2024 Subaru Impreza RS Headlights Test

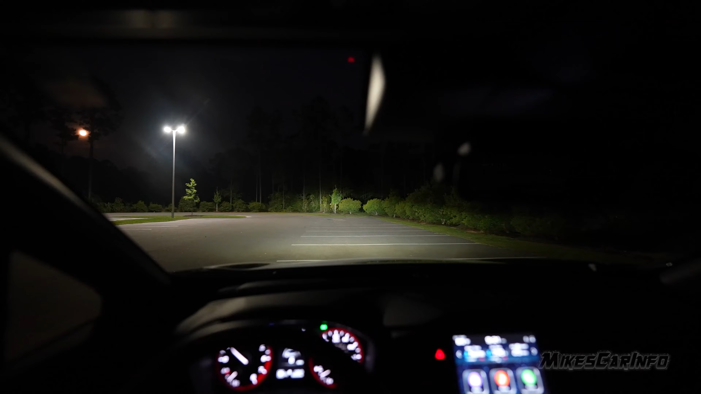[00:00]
So you can see the pattern hopefully here on the on this fence.
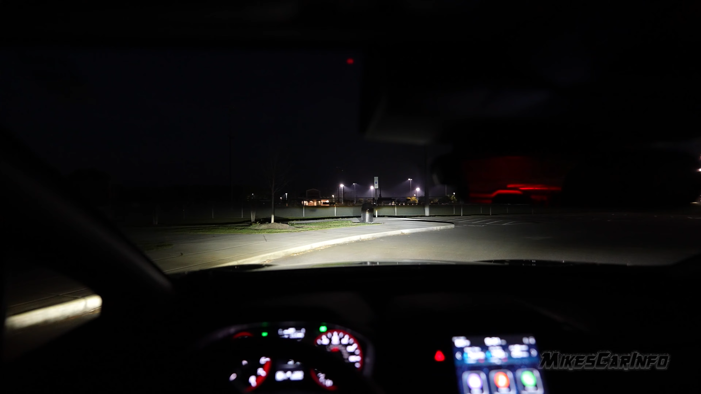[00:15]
There's actually, the lights will move, but there's like a little bit of a blind spot that's supposed to line up with oncoming traffic, and we'll see how well that works as we drive. It's like a little shadow spot that's below the actual cutout, the cutoff area there. So you can see the cutoff on this car. You can see it's below the windshield. And the movement of the headlights, to me, doesn't really add a lot.
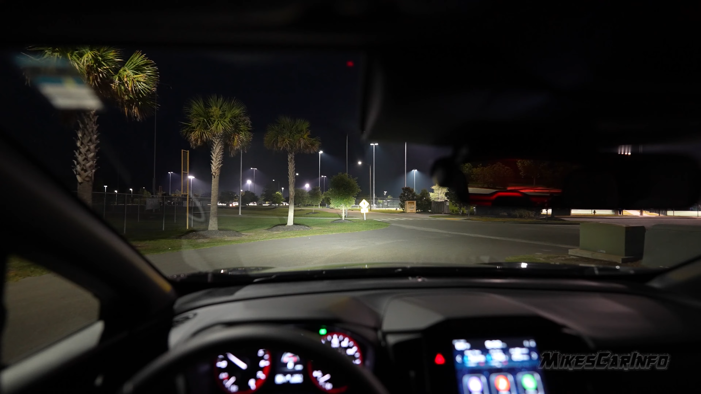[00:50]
But, you know, that's just kind of the way it's made. Now, some people might like that. I mean, the movement of the headlights, you can see them moving right there. And as we drive, you'll see them moving back and forth.
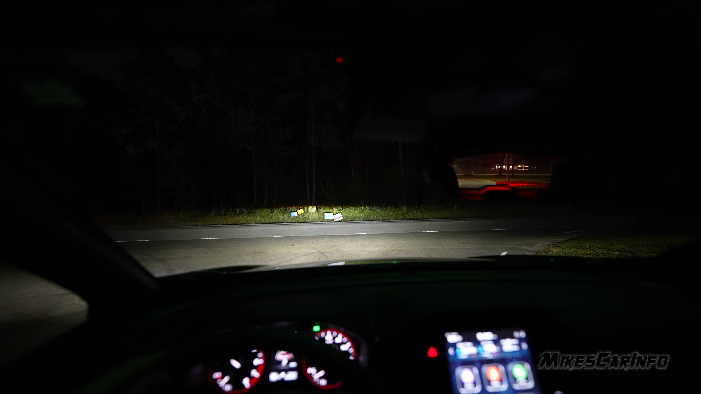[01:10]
And they just appear to, it seems like a little gimmicky, but, you know, there might be scenarios in which they might be useful. But for me, it just doesn't really seem to add much. All right, so that person just flashed me, so I wonder if the light headlights are
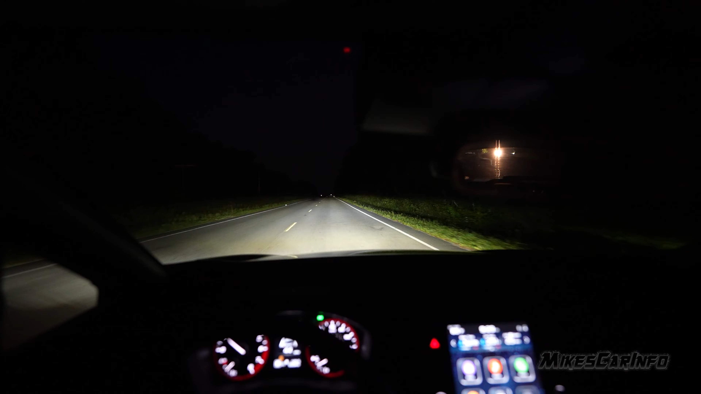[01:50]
Okay, so you can see that little shadow on the road on the to the left, so that's supposed to line up with the oncoming traffic. So, but you can see the cutoff as we're going up and down the hill. That cutoff is a little bit high there, so you know, it's one thing to have a cutoff, but if it's not lined up properly, then it might be an issue. We'll see if that's an issue with somebody else. Now, back there I was accelerating, so it's kind of lifting the front of the car up a little bit. But with bright LED headlights, you definitely want to have them adjusted properly so they're not, you know, blinding other drivers.
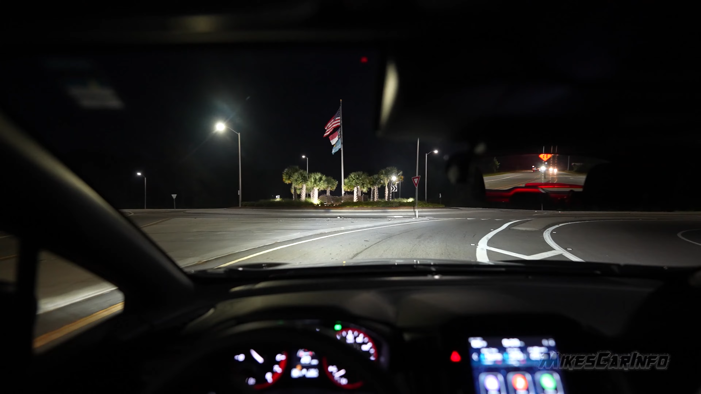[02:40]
You can see the movement of the headlights here. You can see this, like, to me, it just, I don't know,
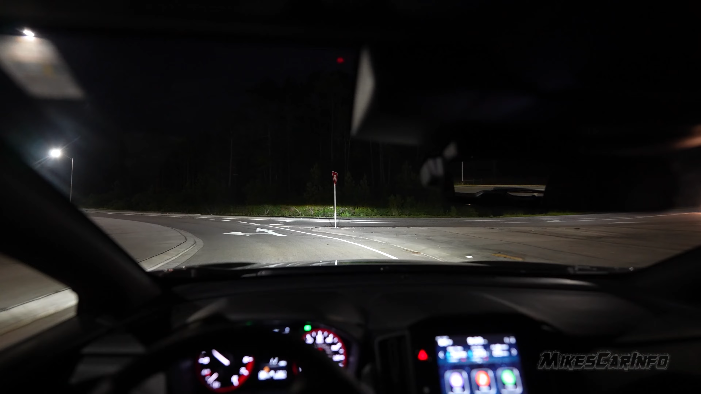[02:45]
doesn't really add much, but I guess it depends on the environment. You know, like, some people are on a really twisty, like a mountain road or something, where you're going up and down, twisting and turning and all that. That might be useful for that scenario. It's just the environment I'm in that just doesn't seem to add much. Okay, so here we are in a dark road. So there's the high beams. And we'll go back to low beams here.
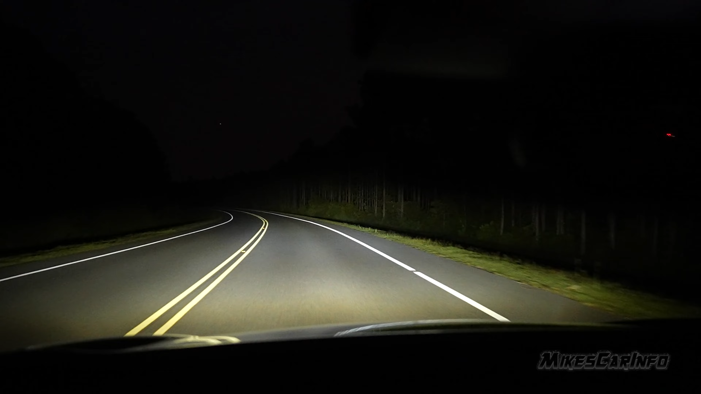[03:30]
So you can see right there, and I can see the road fine, and it seems to be fairly evenly distributed on the road, which is kind of surprising. Because with two lights, they're able to overlap enough to where it doesn't, it's not very patchy. So I think it did a pretty good job, actually. Not the brightest headlights, but as far as like being able to see at night, this looks pretty good. Now, this particular road has, you know, the trees off from the road pretty good,